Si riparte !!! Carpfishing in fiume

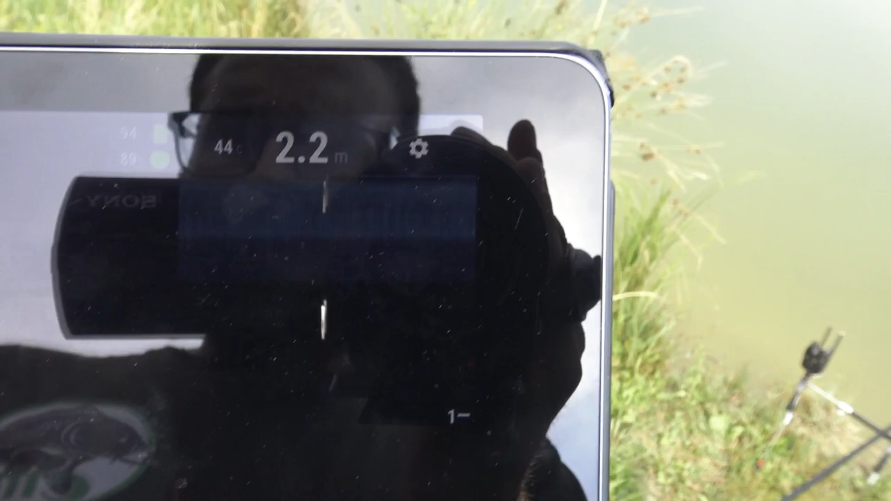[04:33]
On screen: depth 2.2 m
adesso c'è il riflesso ma qualcosa si riesce a intuire siamo arrivati a due metri e due l'acqua segna 44 gradi mamma mia io sto sudando così a vista quindi fattibile
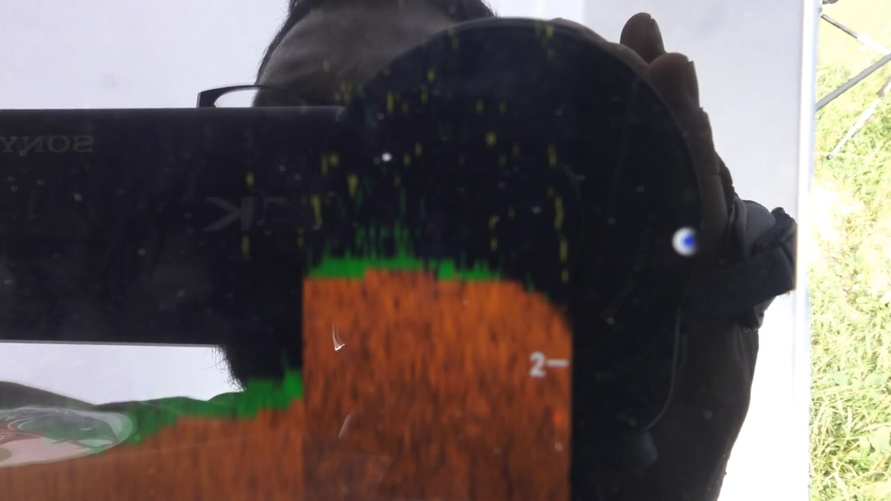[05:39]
vedete quelle macchie gialle quello è tutto il pellet che sta cadendo in acqua